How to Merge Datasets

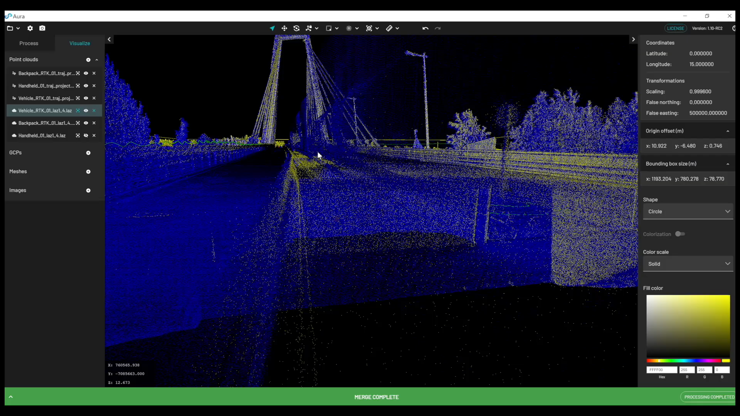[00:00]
Hi everyone, this is Henry from Emerson. Today I'll be showing you how you can merge or align multiple Emerson scans into one seamless point cloud.
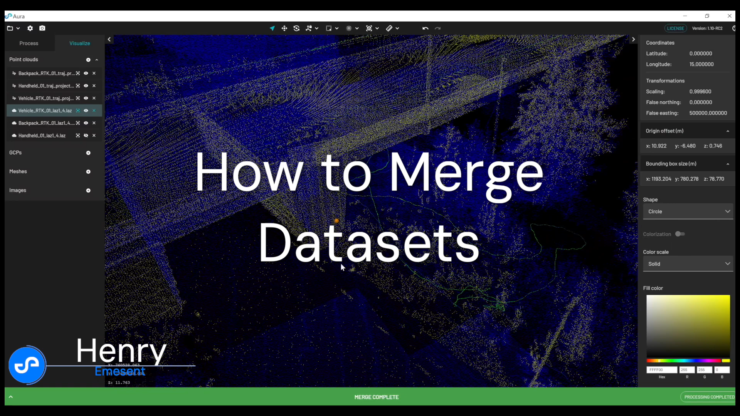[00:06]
The Aura Merge workflow uses the
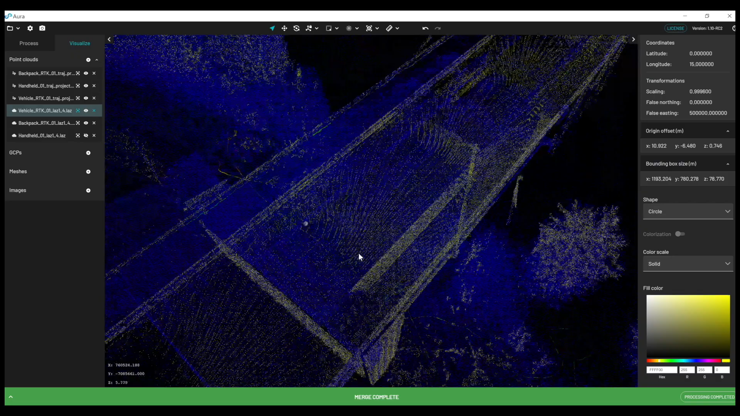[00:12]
SLAM algorithm non-rigidly to align multiple data sets into one seamless output.
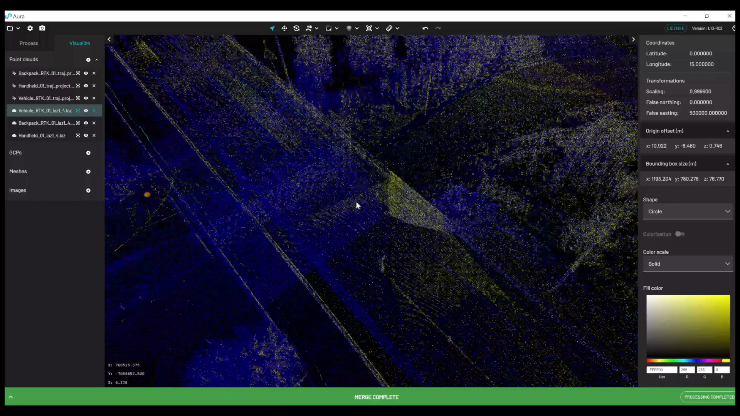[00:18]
Merging multiple point clouds into one output can help improve efficiency,
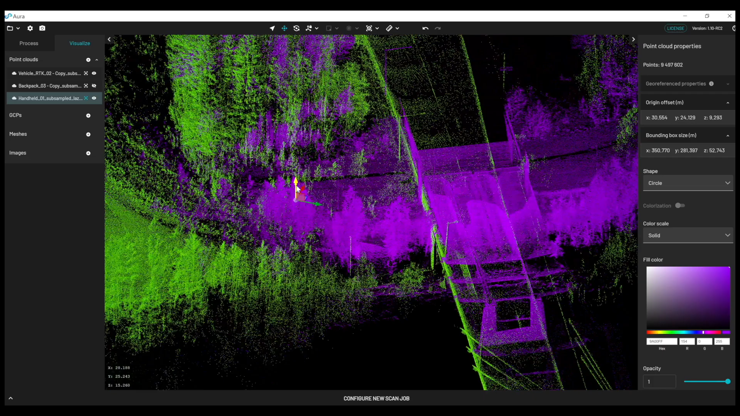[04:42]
So I can move where this translation tool is by pressing control shift c and then left clicking
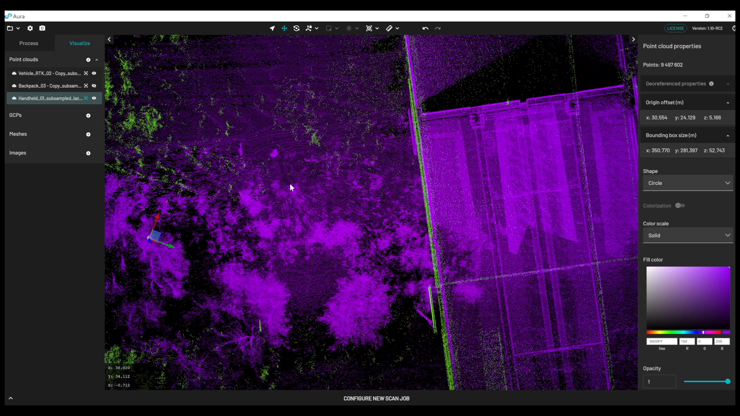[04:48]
and that just makes it a little bit easier to
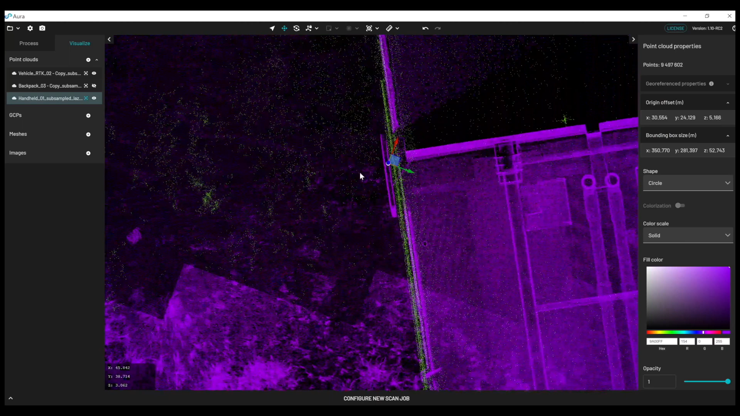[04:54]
align at a suitable place
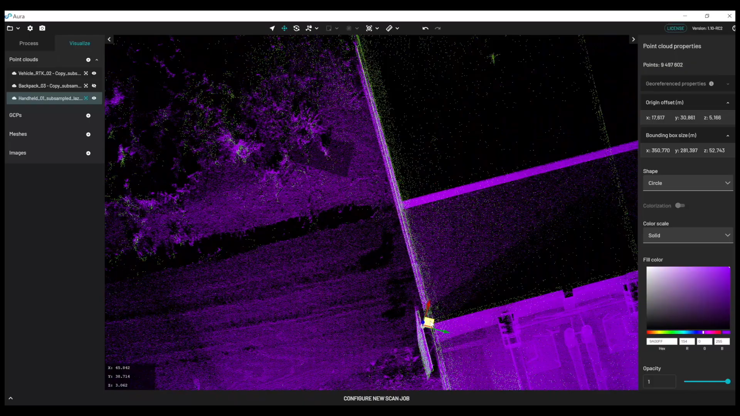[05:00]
and then you can rotate them into place as well.
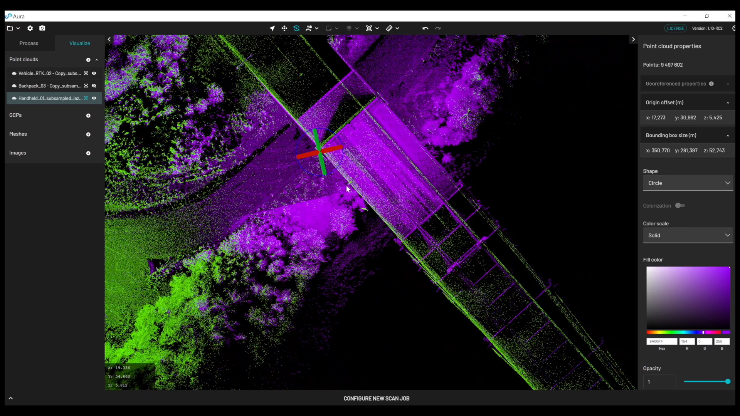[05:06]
So I'll do the same with the backpack scan now.
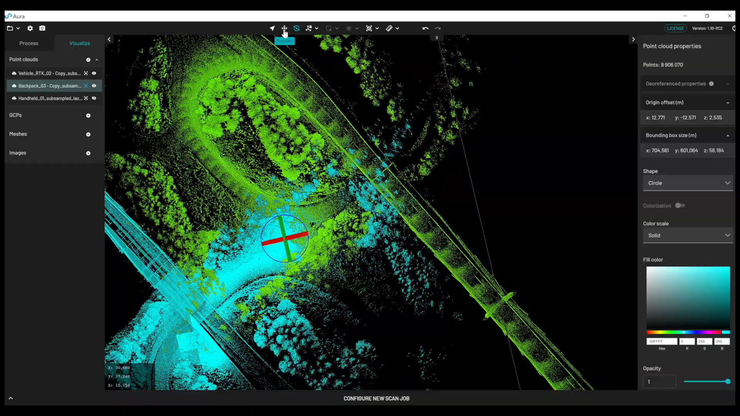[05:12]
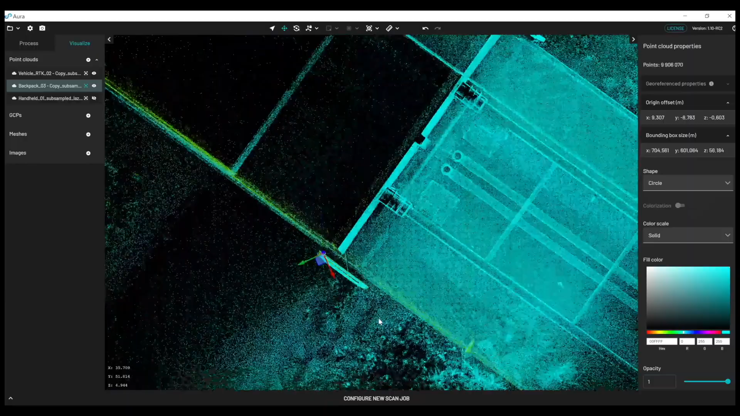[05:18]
So now we have these three scans roughly aligned.
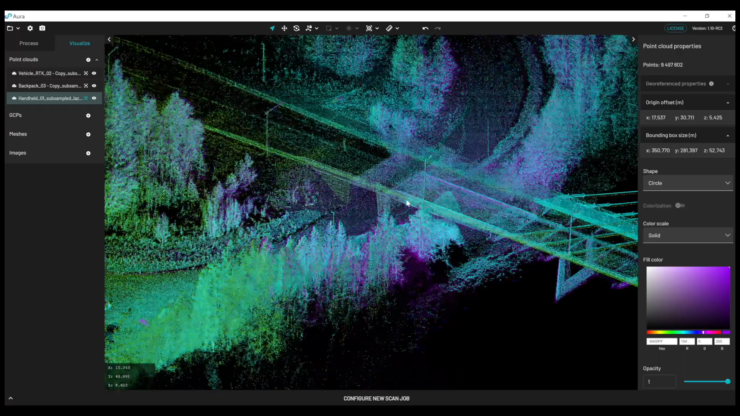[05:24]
I'm going to come down the bottom here and click on start and it's going to rerun the SLAM on those point clouds and use the RTK positions to globally georeference all of the data sets.
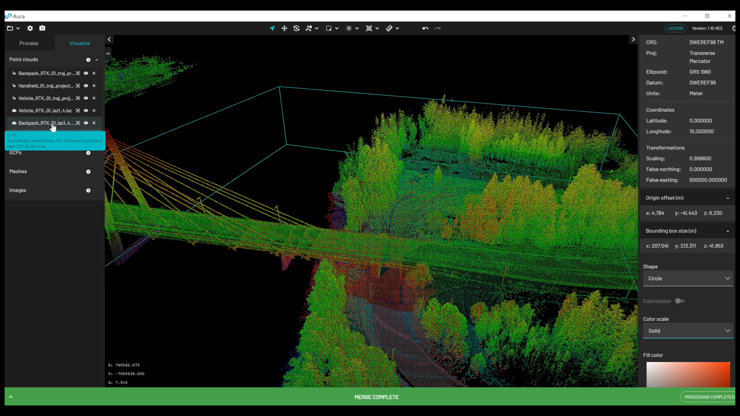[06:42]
and that's going to let me clearly see which points belong to which scan.
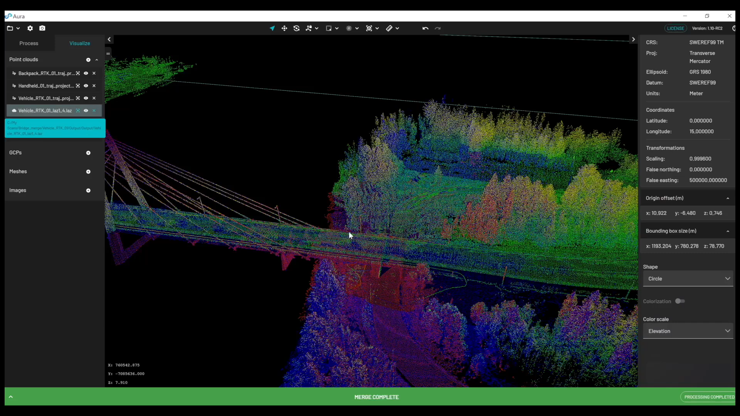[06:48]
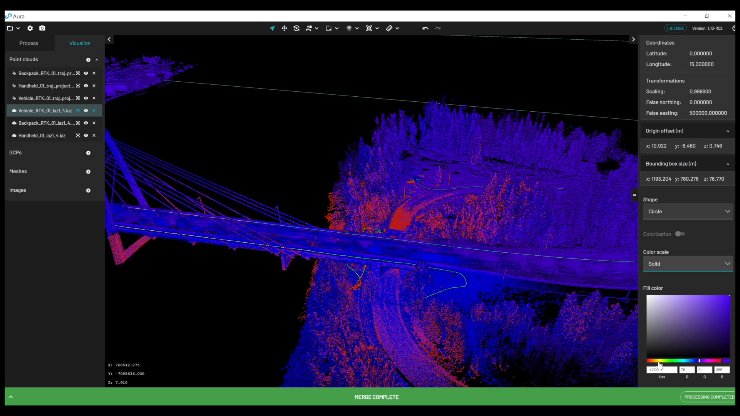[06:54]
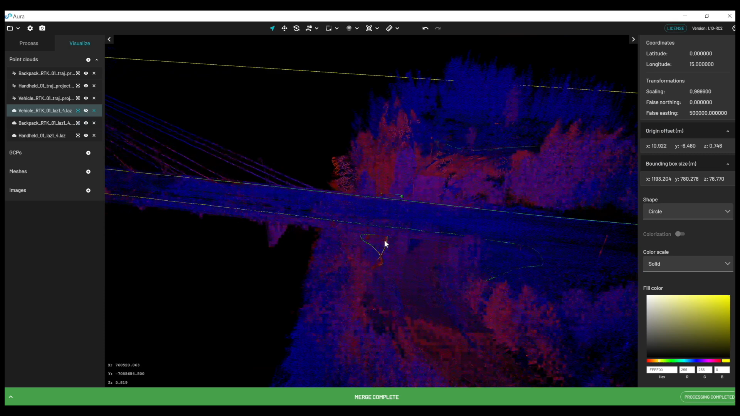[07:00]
So I can zoom in here and see that these properly line up
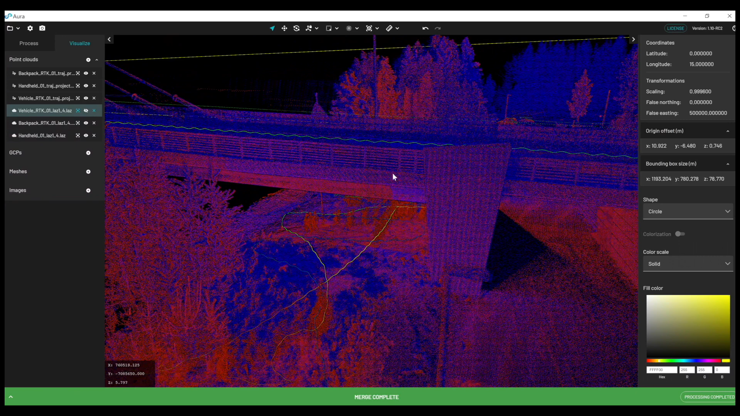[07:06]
perfectly. There's no kind of mismatch because the SLAM
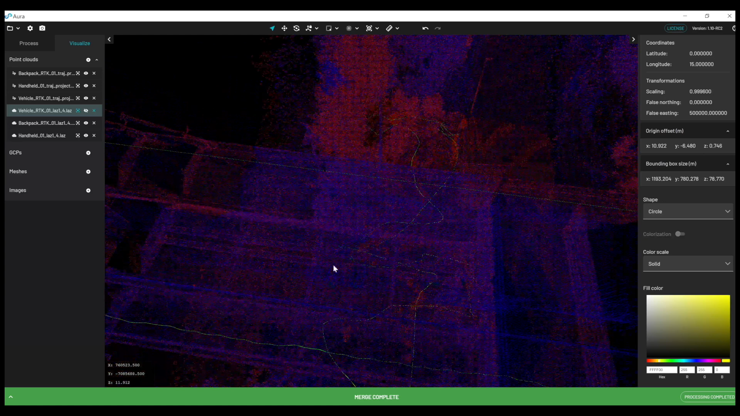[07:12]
has been rerun so you can clearly see all of these features are perfectly overlapping with one another. If I turn on the vehicle scan and the backpack scan.
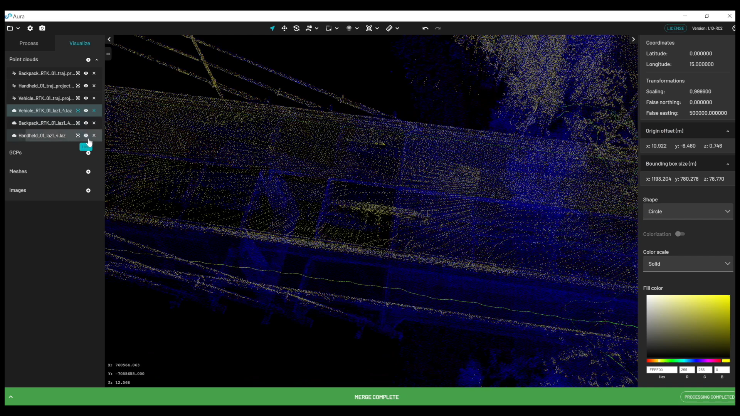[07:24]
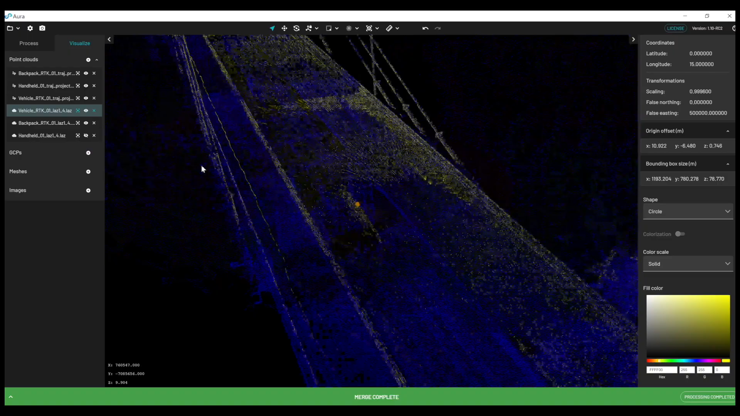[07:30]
You can see the same thing along this road here.
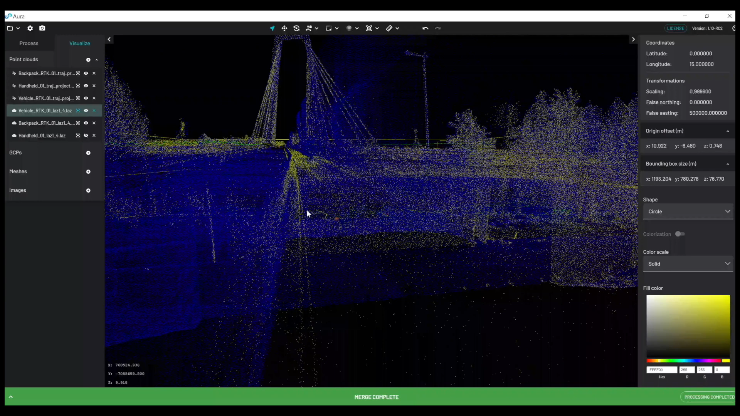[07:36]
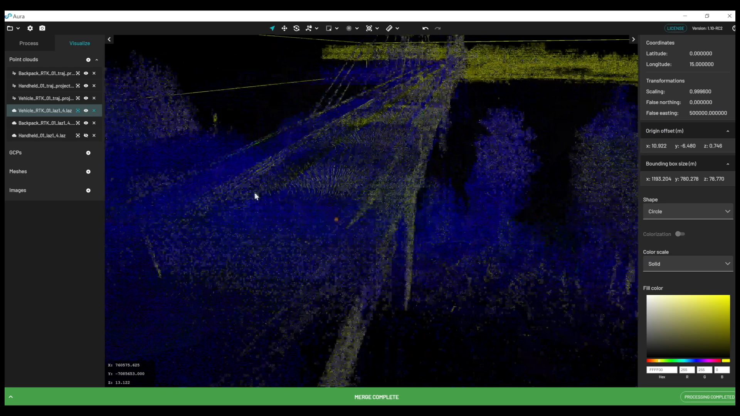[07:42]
You can see similar overlapping features in this underpass here.
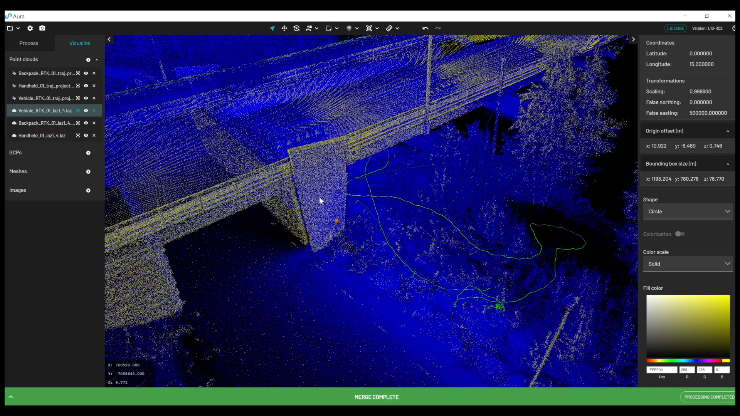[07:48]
So it's rerun the SLAM and gives a very good overlap through the entire data set.
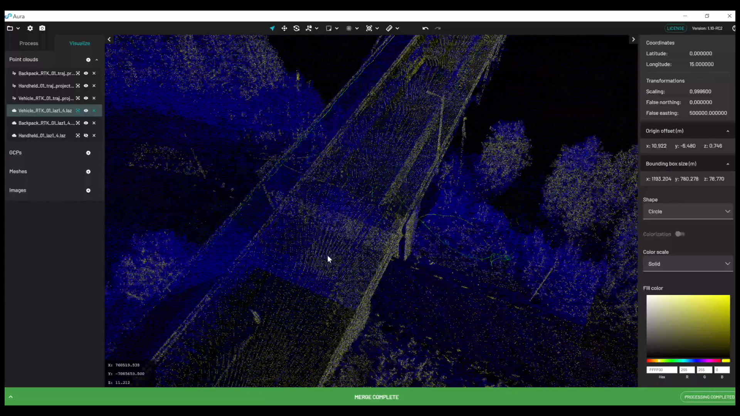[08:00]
Now if you want to save all of these scans together we can easily do that by highlighting all three of the scans.
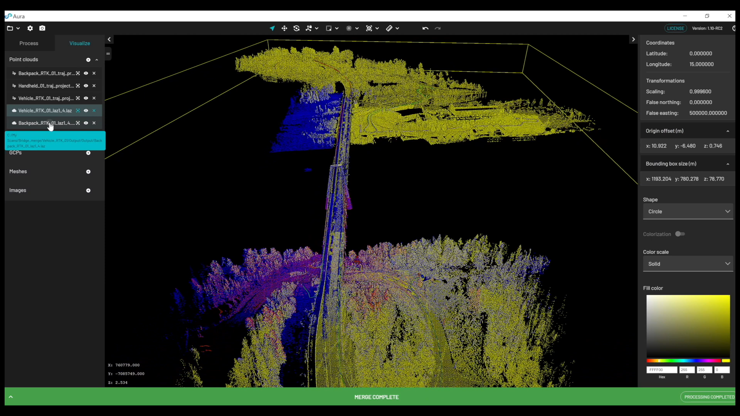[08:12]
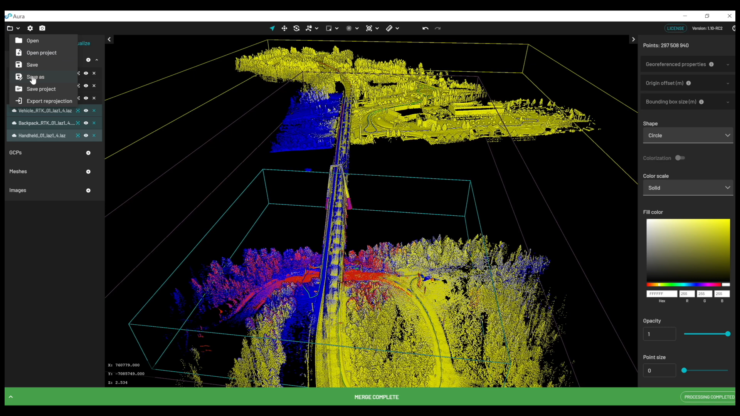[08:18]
And then we come down we click on click on save as and then we can combine them into one data set quite simply.
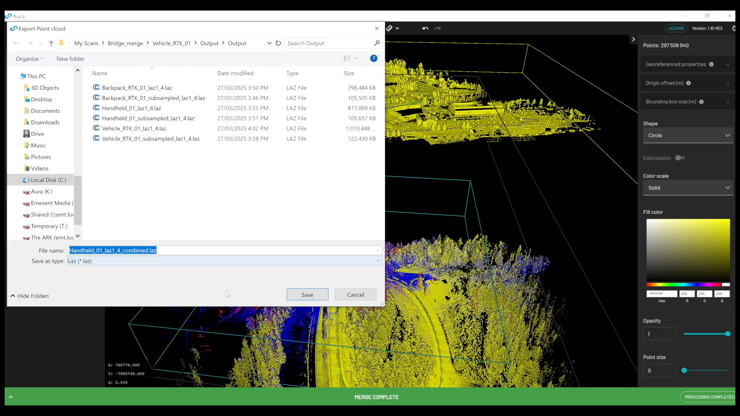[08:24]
It's also worth mentioning if you want to either colorize these data sets or extract 360 images it's worth doing that after you merge the data sets. So you want to merge everything have everything lining up perfectly and then you want to run your colorization and your 360 panos.